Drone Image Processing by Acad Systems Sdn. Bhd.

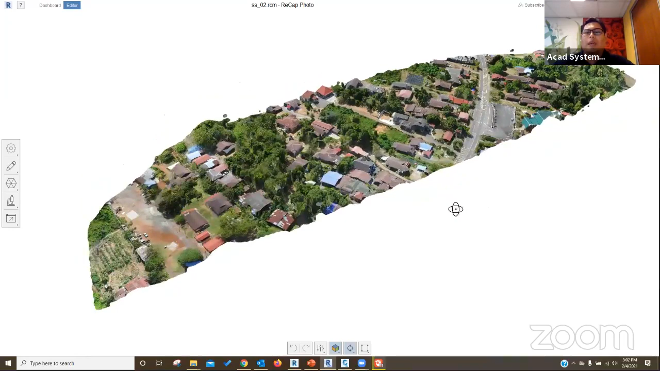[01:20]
So this is some samples of the that we will be going through just generated from the images. And let me show you how to get these things done. And before that, let us jump in to our website, our homepage.
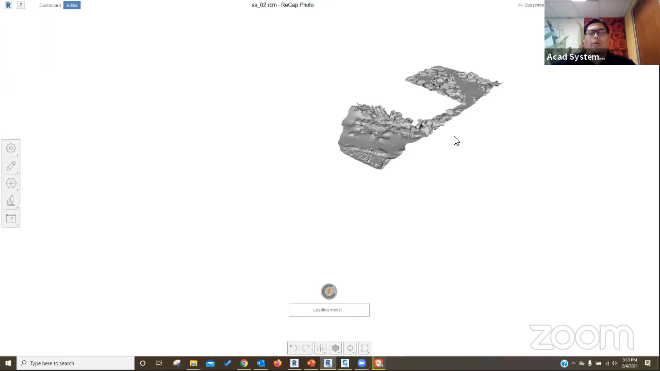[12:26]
And this is the models created from the images that I showed you earlier.
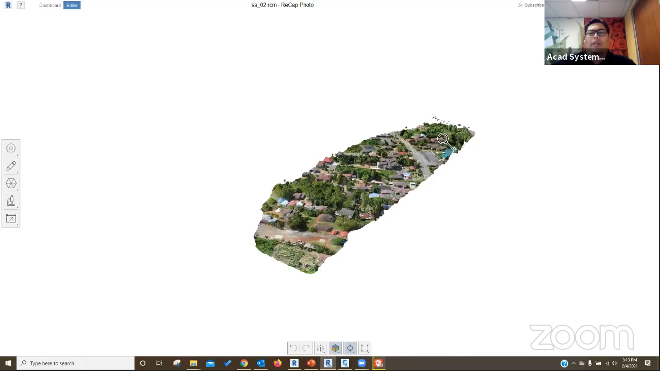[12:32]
Okay. If you zoom in detail, it is quite precise. But I believe the drone is,
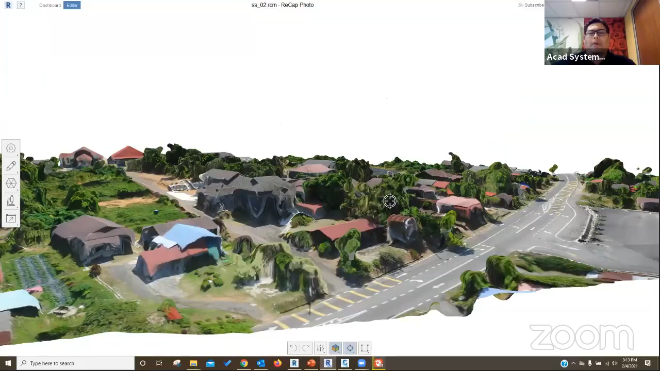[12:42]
the impacts of different drones is going to show a different output, different quality. But it's still good enough. As long as you have target on what you're going to do with this file.
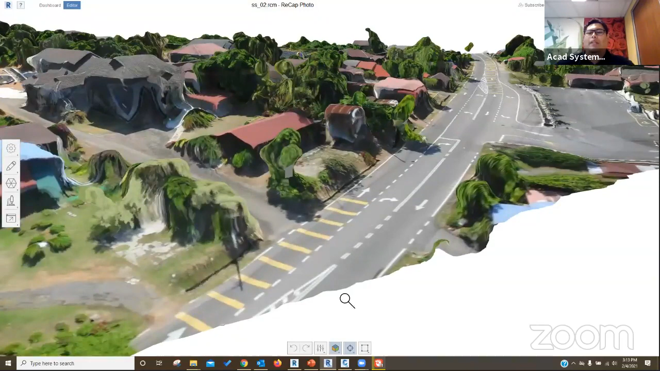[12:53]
For instance, I want to process or get data of this road area and some area on this. Okay. And then, the rest will not be used.
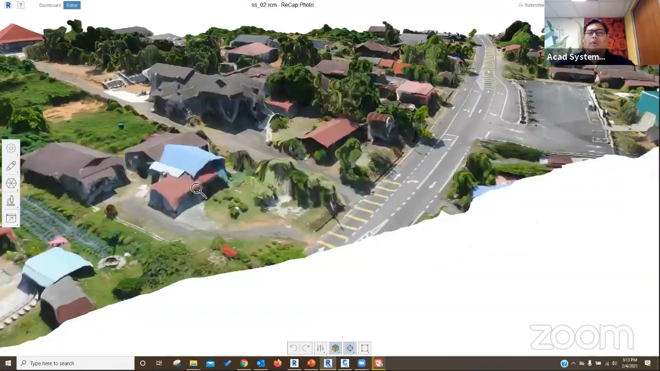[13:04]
I'll just focus on this road. And I'm going to import this, export this road into Civil 3D. Okay. And to move further on processing the club points, because now it's still in the 3D aerial format.
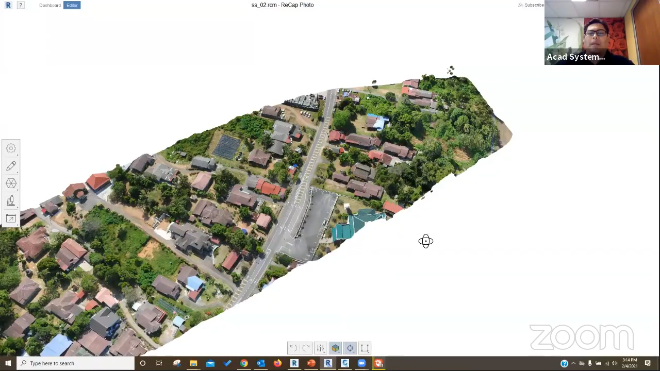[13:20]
So, I'm going to open up the recap pro.
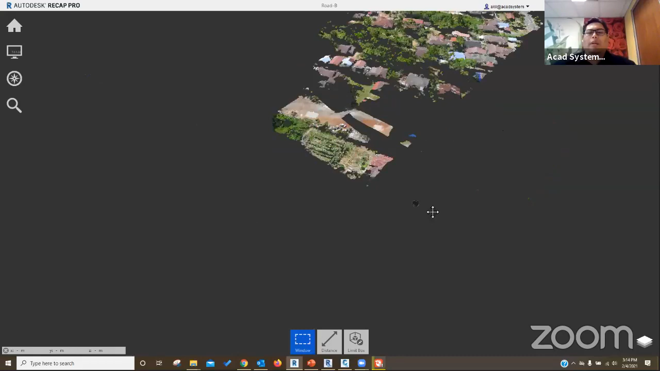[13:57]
it will eventually delete the area of shadows and you will get these club points.
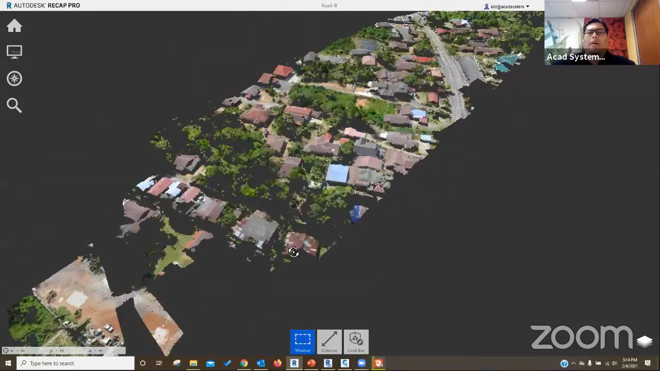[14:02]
If you zoom in, all the images have been converted into club points. Okay. Okay.
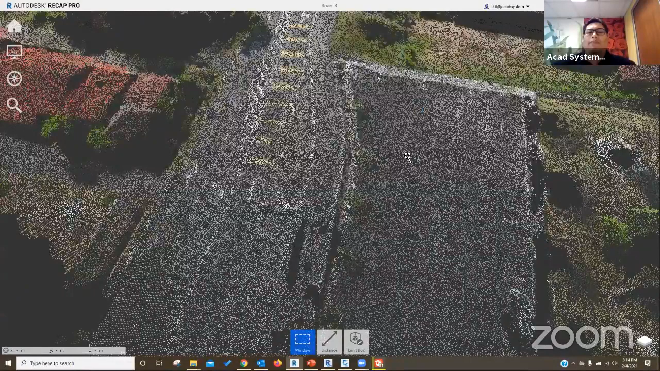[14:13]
So, if you, you should know that having club points, it means that,
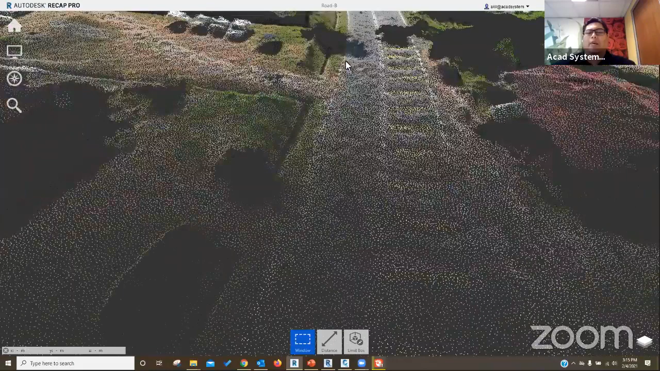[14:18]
welcome CCW, it means that you have to deal with millions or thousands of points digitally.
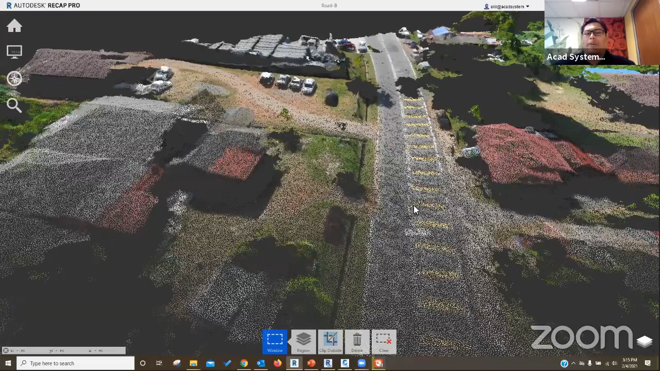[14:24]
Okay. And at this point, we'll be processed. Say that you want to only get,
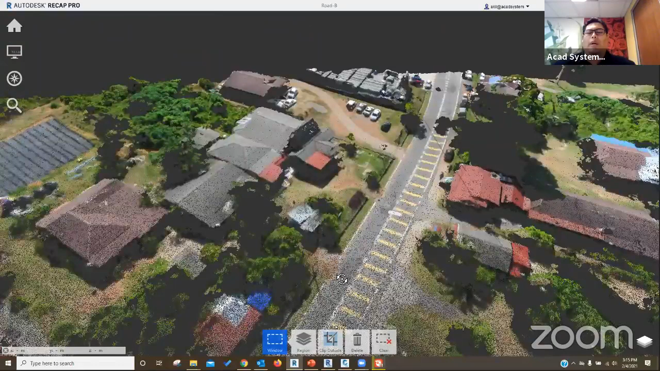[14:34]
you just need to include this road area or the models.
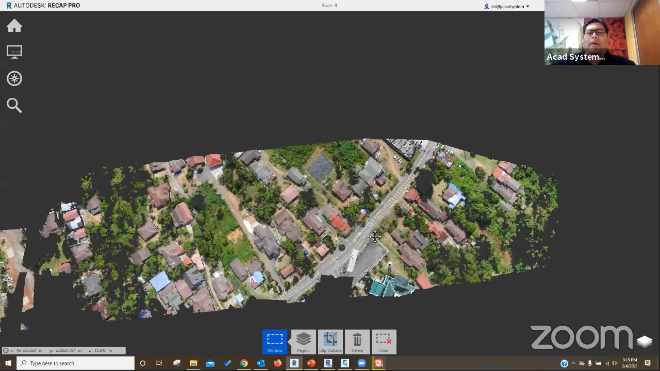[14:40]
And the rest of the area can be deleted. So, I'm going to select this. And I'm going to click it off view here.
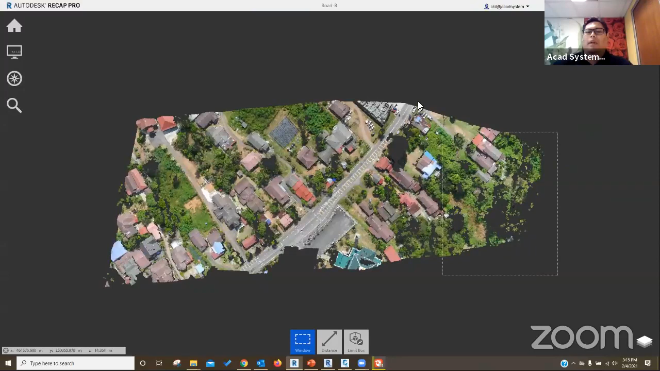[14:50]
Okay. Okay. For instance, I'm, yeah, here that you want. Or if you want to do the selection, fencing selection, you can select this area. So, like this.
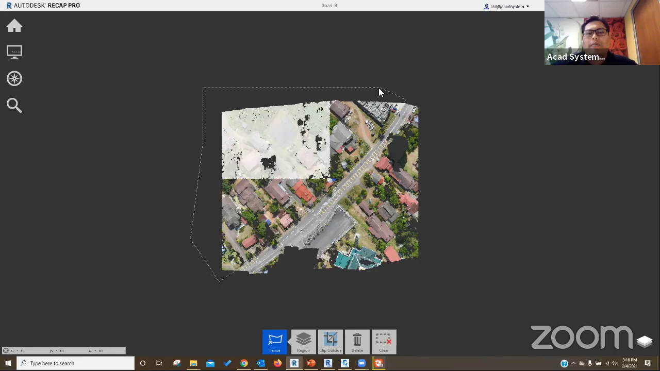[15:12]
Okay. And selecting the objects and delete. Welcome, Nesra Safwan. Welcome, Nesra Jasmino. And then, I will select this area. I will also need to delete this area. For now.
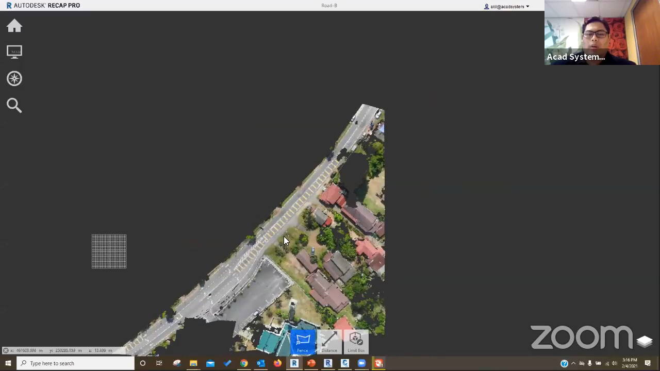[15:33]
Okay. And I will delete this area. And see if there are any other points elsewhere.
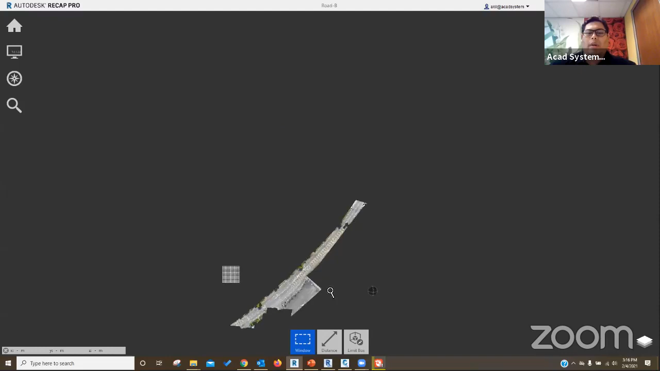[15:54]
And if you want to look back in the model. So, don't forget to delete the remaining unnecessary point like this. Like trees. Okay. And this is what you will get by processing drone images.
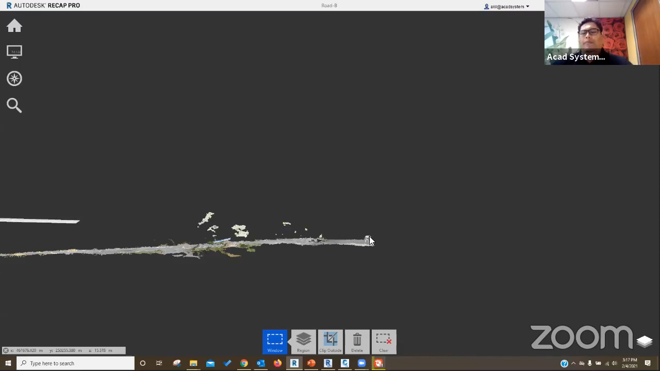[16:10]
Everything that is captured from the drone will be converted into 3D. So, you need to get it done by a bit of processing here.
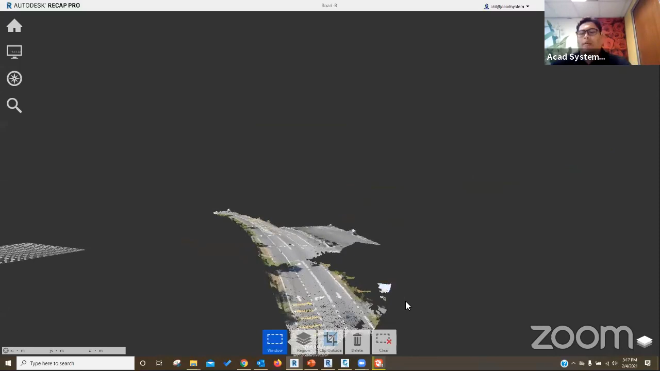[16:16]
Okay. So, once you get this file ready. It's been cleaned up. So, you can always.
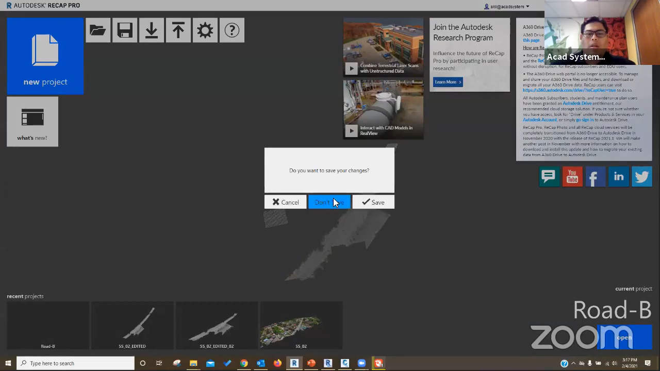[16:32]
Save. Okay.
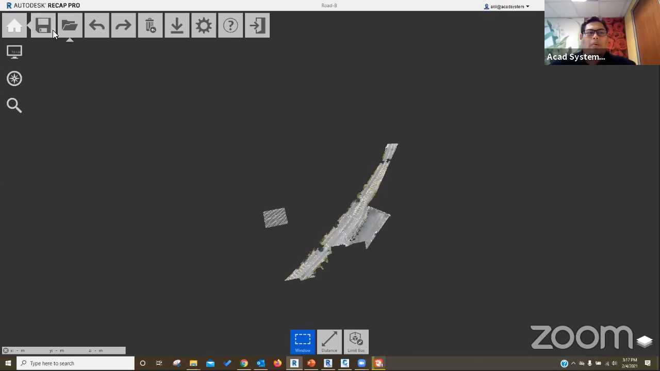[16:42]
You're going to save this. And then. You need to. You also need to export this. To another RCP format. Okay. So, that. Say that.
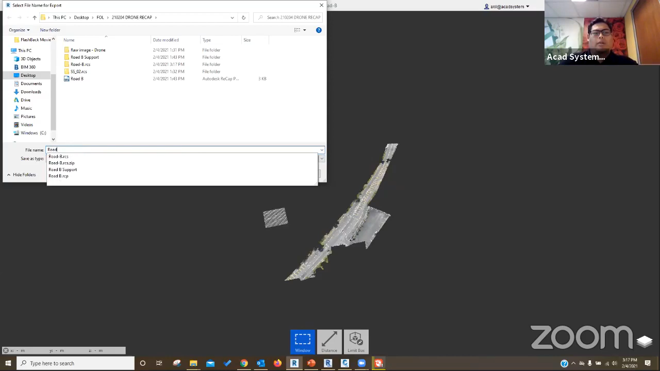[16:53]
Roll. Okay. Save this one. Okay. And then. Yeah. Let's go.
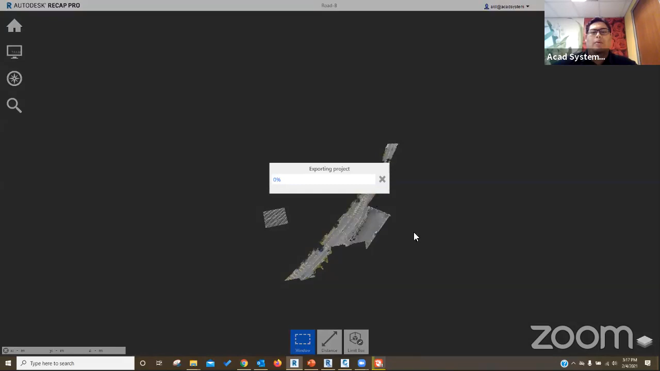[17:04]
You are exporting this project. To be used in civil 3D. Okay. And the next step. Is to open up your civil 3D.